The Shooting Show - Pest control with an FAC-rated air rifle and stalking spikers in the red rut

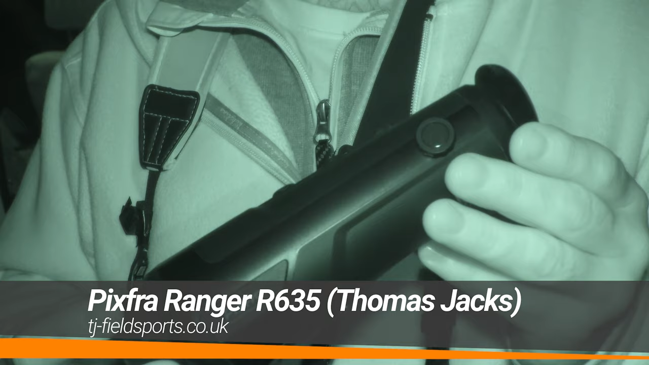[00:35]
I've not heard of one of these before, but a Pixfra Ranger,
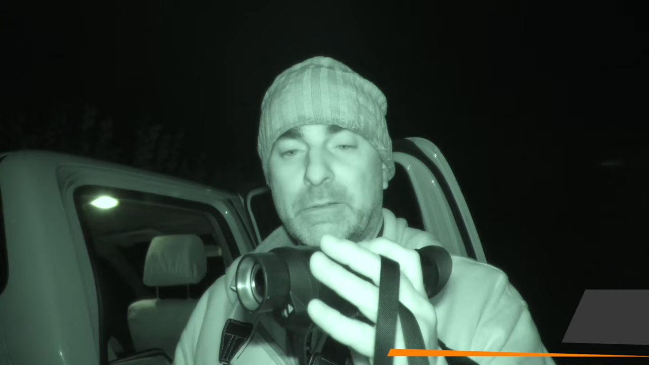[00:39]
and it's a budget sort of entry level kind of thermal spotter,
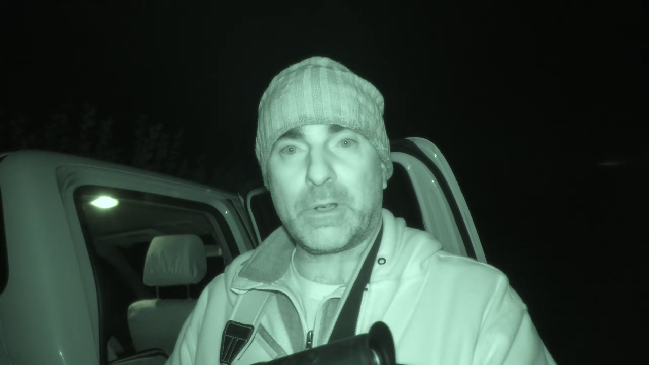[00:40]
but it actually looks pretty good, to be fair.
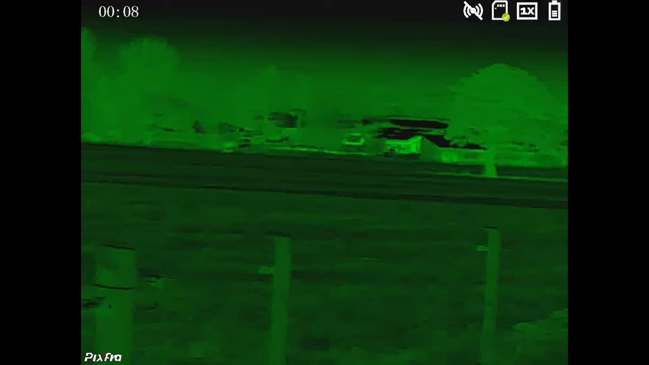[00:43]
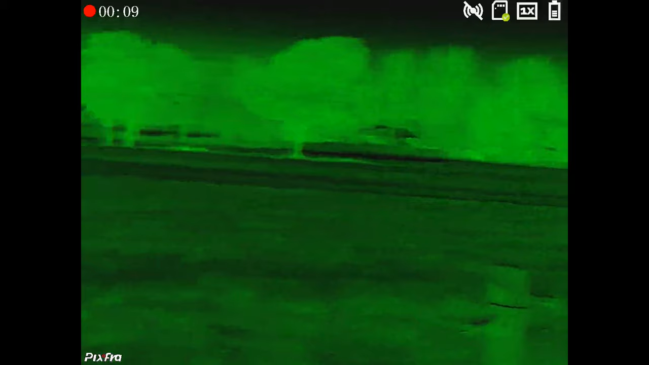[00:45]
Certainly for the money, looking online there, around about sort of £1,200 to £1,500,
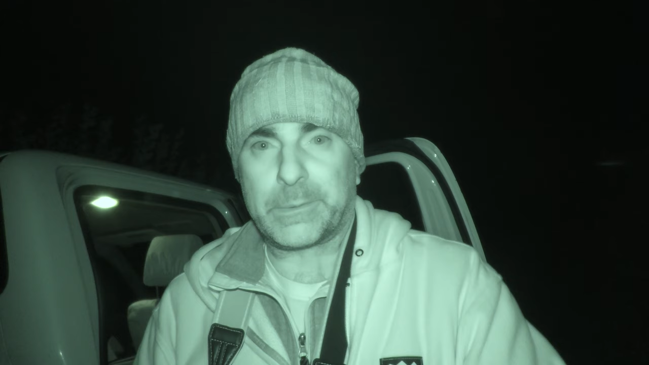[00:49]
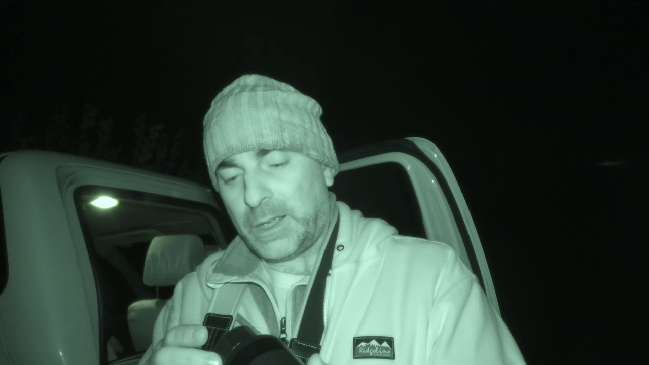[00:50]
and for that sort of money, it's got a record function on it and various different colour palettes.
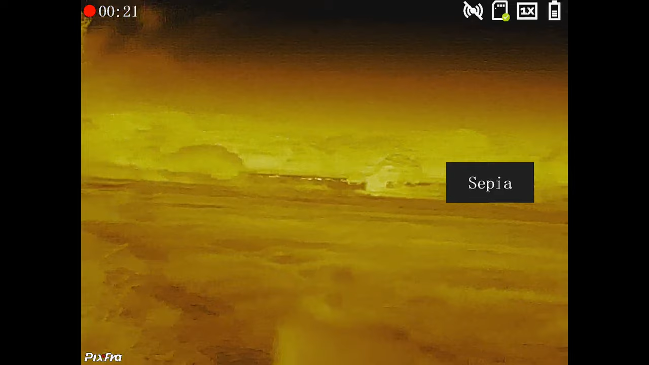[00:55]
I won't go into too much detail because I haven't even read a gumph on it, but it looks pretty decent.
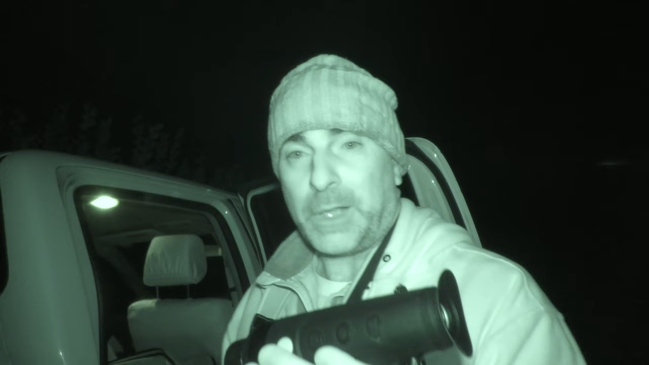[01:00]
So I'm not going to play around with that tonight though, because the battery level on it isn't particularly good because I haven't charged it up. As I say, it literally arrived today. So I'm going to be using the pulsar mergers this evening.
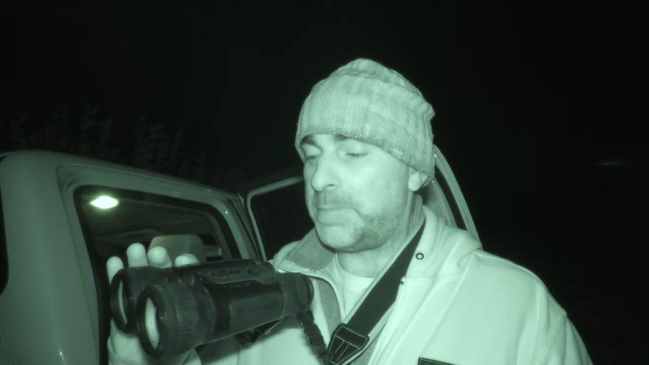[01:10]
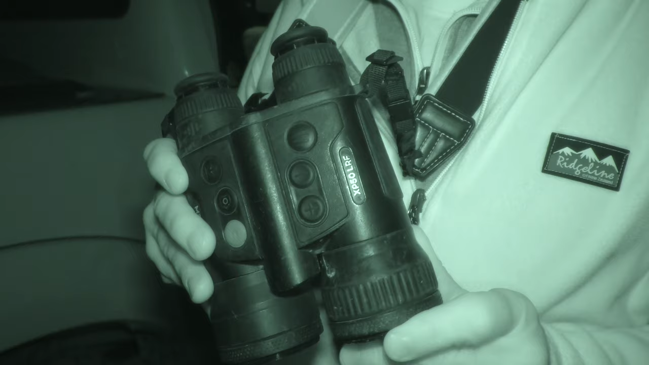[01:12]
I like these as well, especially when I'm using the air rifle with the rangefinder on there with the air gun, especially in .25. It's quite a heavy pellet, so it gives quite a sort of launched trajectory. So yeah, I'm going to use that for that. I've also got the Pulsar C50.
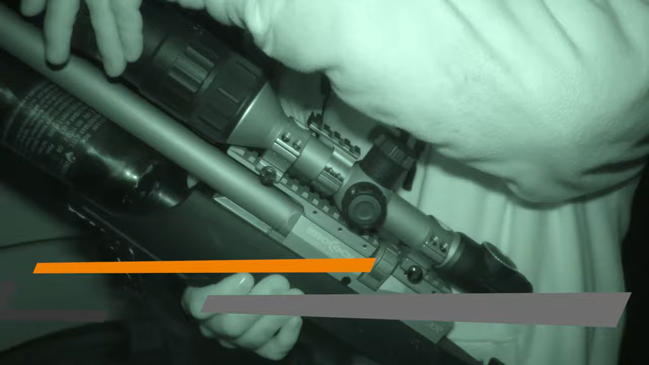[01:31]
I've got that sat there on the Brocock sniper,
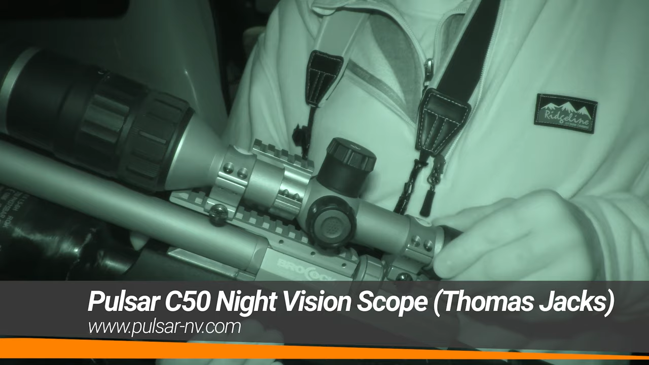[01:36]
and good little bit of kit this.
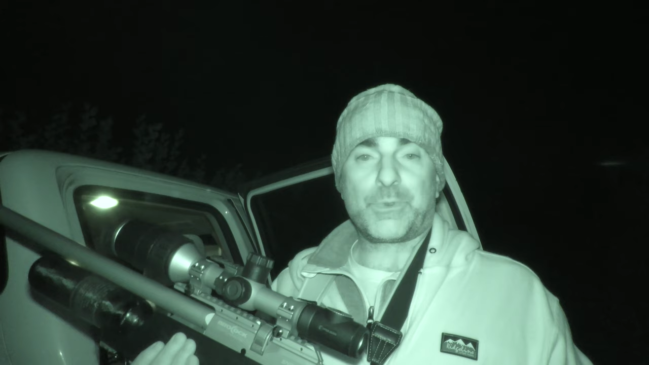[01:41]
And as you'll see, I'll get a bit of footage this evening and hopefully knock over a few bunnies with it. So anyway, enough waffling on, let's get out and have a little look around and see what we can find.
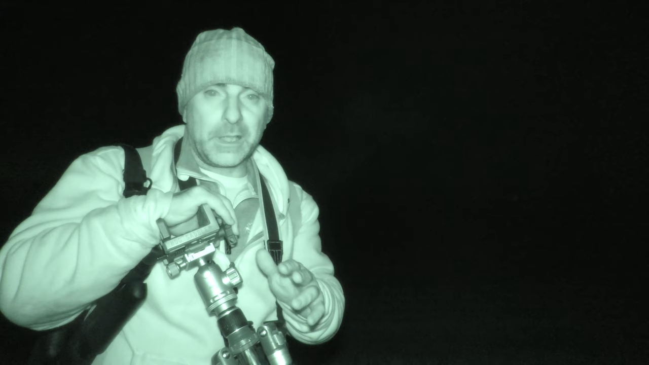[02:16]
There's some areas which are sort of marshy with some patches of long grass and what have you, and there's also a couple of fields which he's just sown, so it's all just freshly seeded grass.
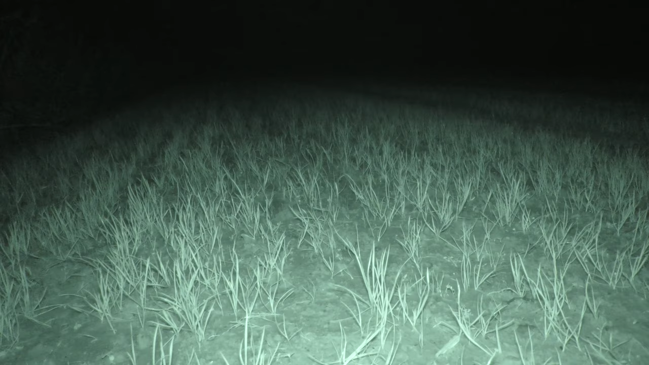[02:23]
And there's a couple of areas there where the rabbits have just come out of the hedgerows and stuff and just eaten away patches that he's sown. So he's really concerned about that more than anything. So I'm just going to have a little wander around, just see if I can knock a few over just to keep him happy.
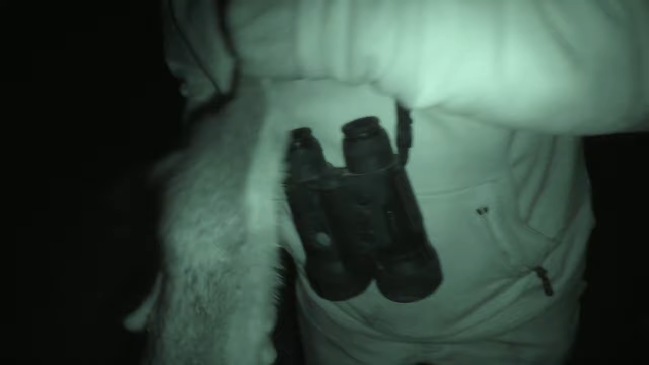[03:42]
A nice healthy bunny that you can see.
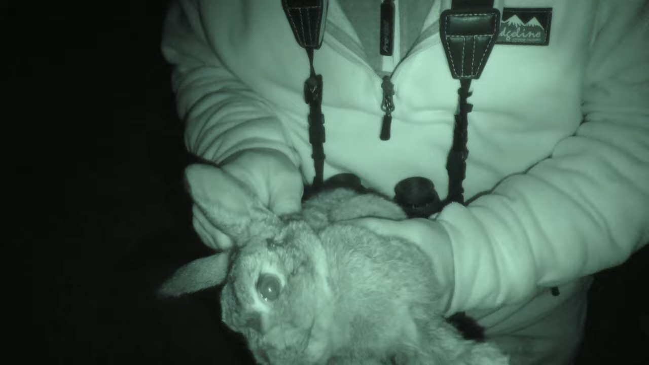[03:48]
I don't know if you can see, but that's where the shot went in, just between the eye and the ear.
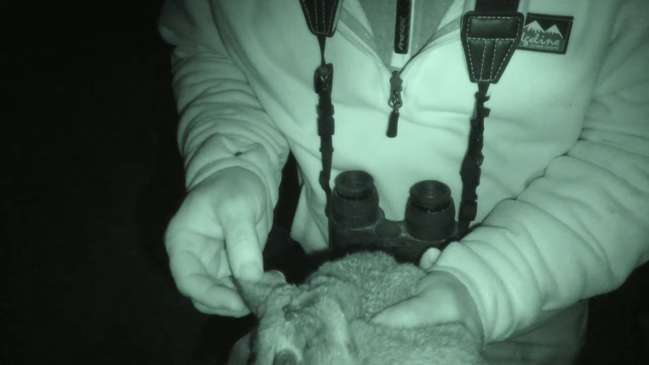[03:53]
Good place to hit rabbits, that just turns them off.
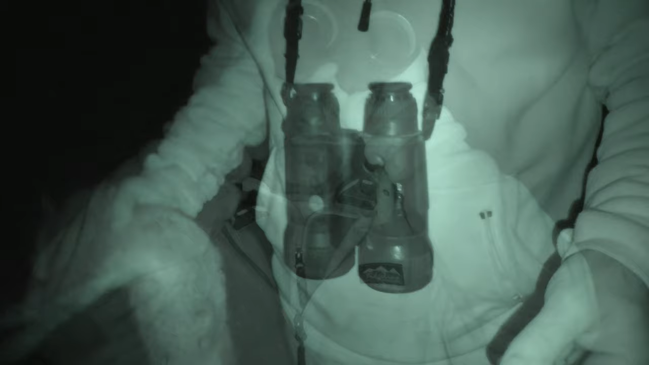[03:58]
Couple more out there,
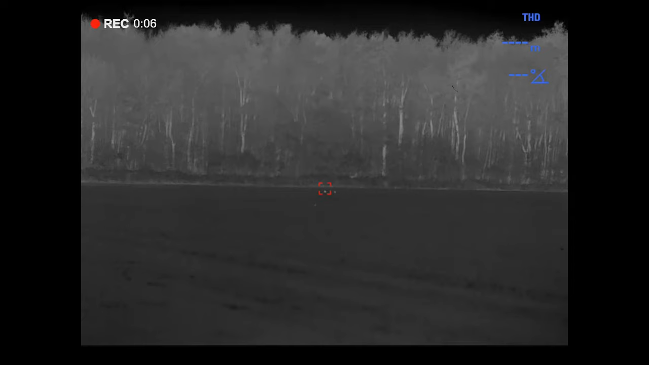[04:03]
and we're a couple of hundred meters away,
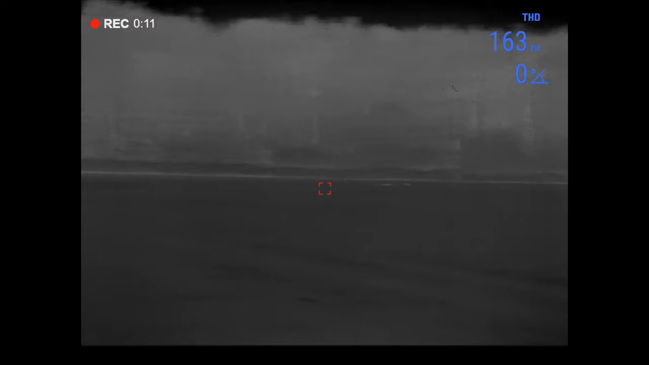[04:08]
so probably stalk down alongside this this ditch here and get a bit closer to them.
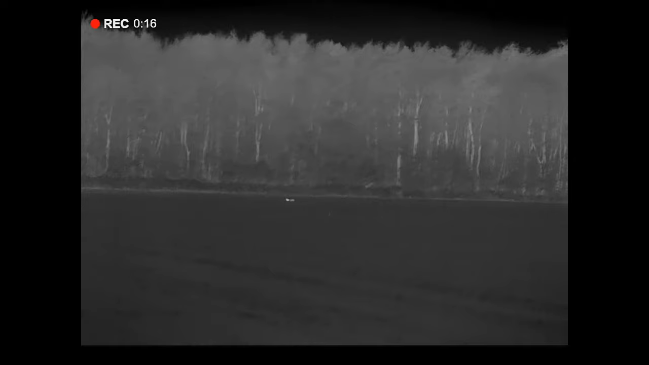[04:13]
So it doesn't seem to be loads of rabbits around, it looks like it's just one or two dotted about.